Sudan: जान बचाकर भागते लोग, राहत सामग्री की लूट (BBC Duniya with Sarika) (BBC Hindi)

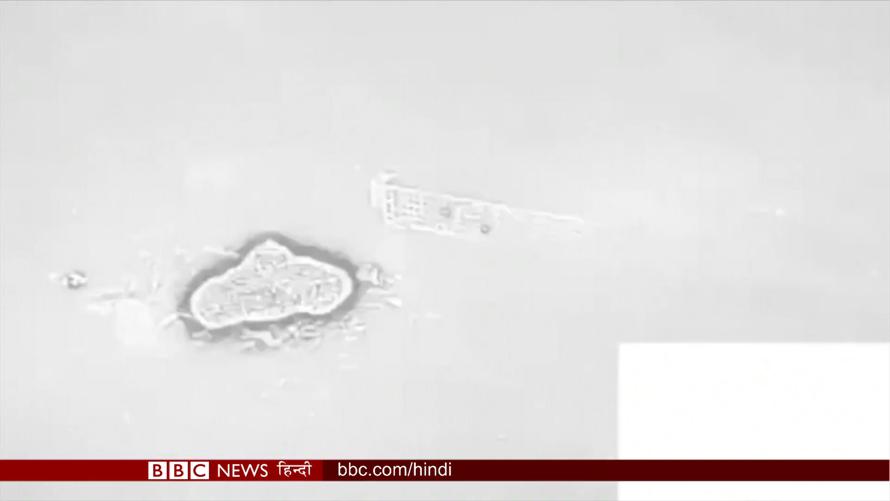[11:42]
बखमूत में उनके नए ब्रिगेड का ये काम है.
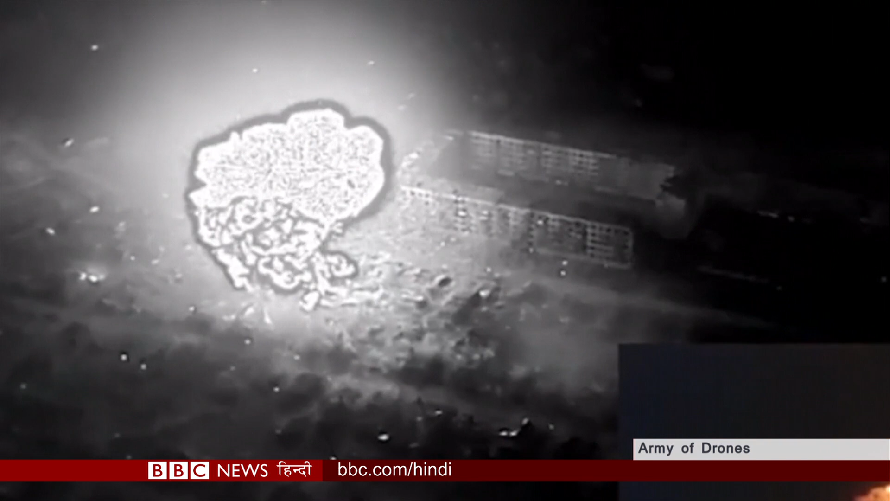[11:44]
सेना की मदद के लिए इस्तमाल किया जाने वाला ड्रोन DJI Mavic है. दूसरे ड्रोन से सस्ता है ये ड्रोन.